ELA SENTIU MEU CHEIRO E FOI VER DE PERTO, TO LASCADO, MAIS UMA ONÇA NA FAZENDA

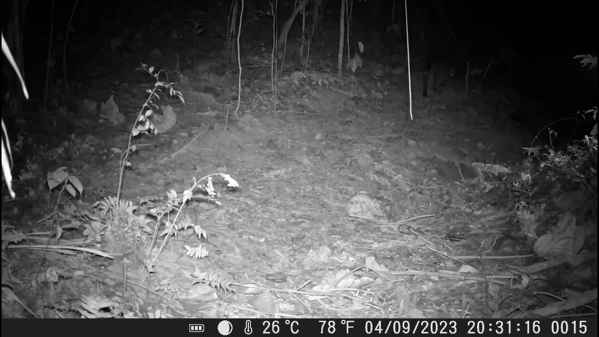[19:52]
Muito grande, por sinal, esse jaguatirico. Bem grande mesmo. E aí, um esquilinho, rapaz.
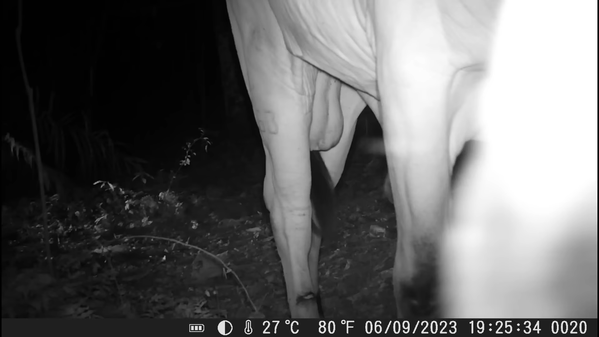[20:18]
E ele passando aí do meio da mata. Um sinalzinho lá na perna dele embaixo. Aqui lá foi de arame que ele enganchou, inclusive. O bicho é danado, viu? O que é que quer caçar no meio da mata uma hora dessa?
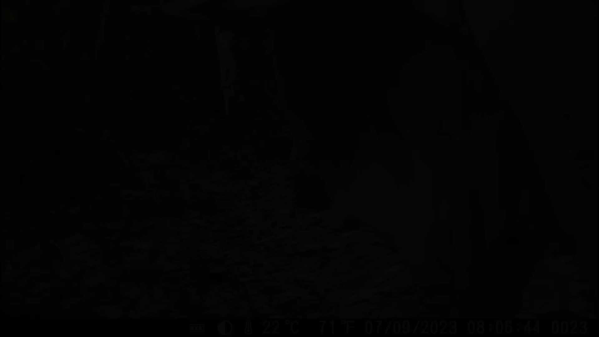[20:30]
E a pessoa, se aparecer sua onça aí, o tropele que ele ia ser? Claro que ela não iria conseguir pegar ele, né? A não ser que ele tivesse enganchado ou algo assim.